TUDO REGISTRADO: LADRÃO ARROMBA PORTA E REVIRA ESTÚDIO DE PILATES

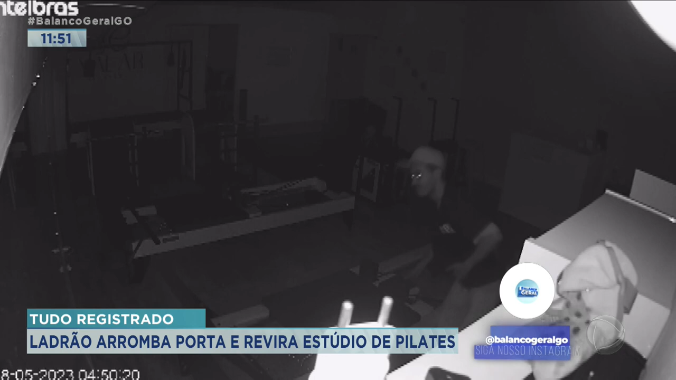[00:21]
Ele usou aí um fósforo pra conseguir iluminar aqui dentro e pegar o que podia. Ele utilizou pra abrir a porta, Loares, esse ferro aqui, que tá aqui no chão.
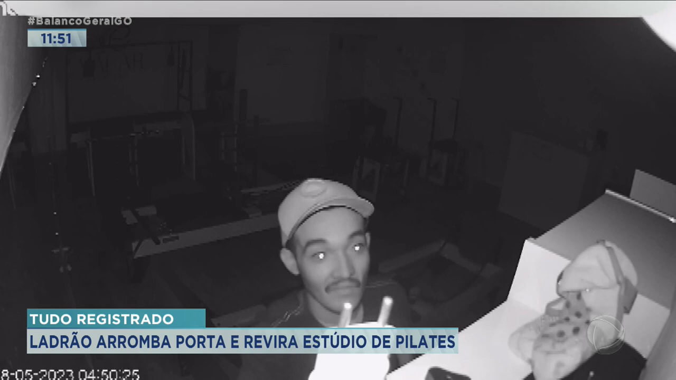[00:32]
Ele utilizou isso daqui pra forçar a porta e conseguir entrar. A gente consegue ver aqui o que ele conseguiu fazer nessa parte de alumínio aqui. Ele amassou toda essa parte pra conseguir abrir a porta e entrar aqui nesse estúdio de Pilates e também de fisioterapia.